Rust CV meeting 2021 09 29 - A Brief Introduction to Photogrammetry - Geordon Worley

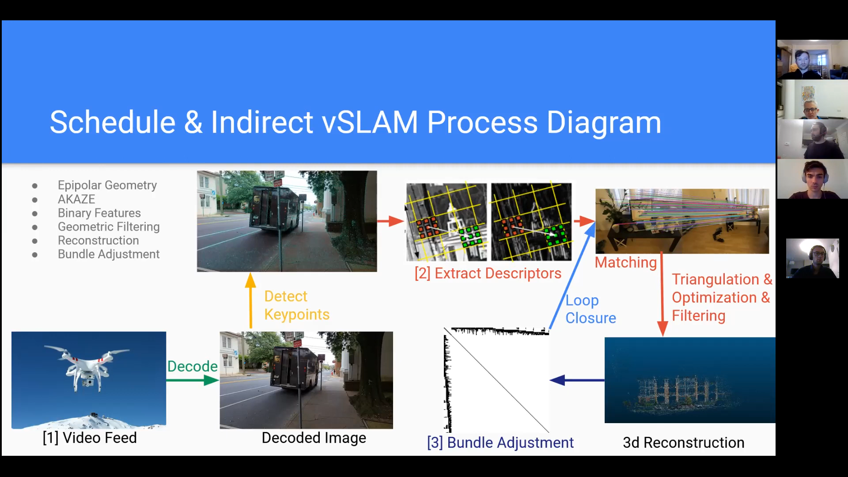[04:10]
And then that kind of all feeds back in a loop as we kind of optimize the positions of the cameras, add more data. There's a fantastic amount of data in this process. So the first thing I'll talk about is scale and computer vision.